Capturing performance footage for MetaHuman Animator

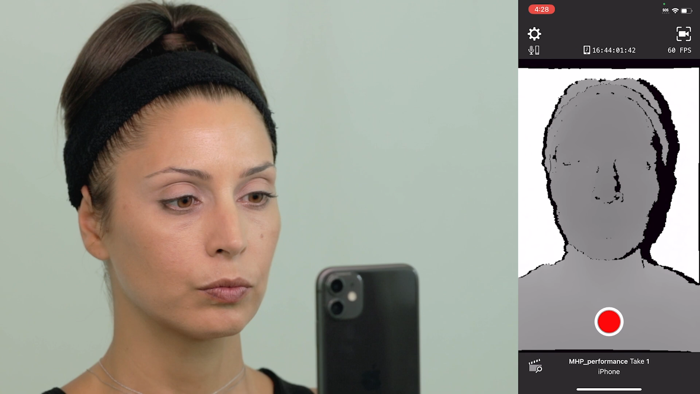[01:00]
The ideal distance is where the face occupies as much of the frame as possible while adjusting the distance once clipping a scene on the tip of the nose. It is fine if there is a little bit of black on the sides of the nose.